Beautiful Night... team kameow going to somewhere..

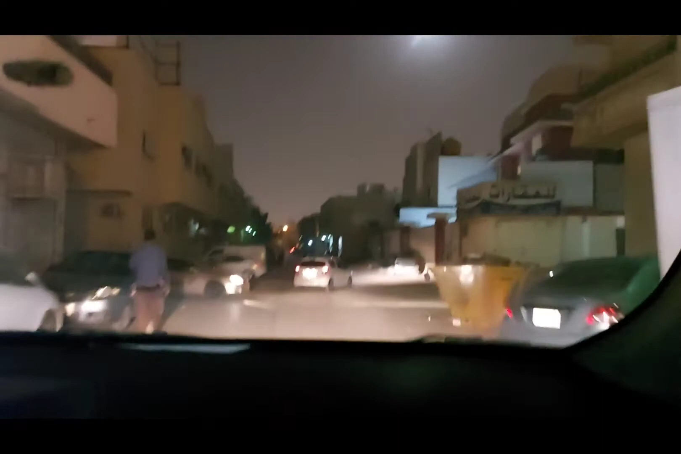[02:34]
Itong Little Tondo. Madilim. Bakit nga ba wala ka na rito? Walang ilaw. Ang Little Tondo to eh. Hindi pa nag-ilaw yung mga building. Baka ho-hold up yung ganyan. Pag-ilaw yung mga building, wala kaya natin. Wala kailang dito mag-ilaw.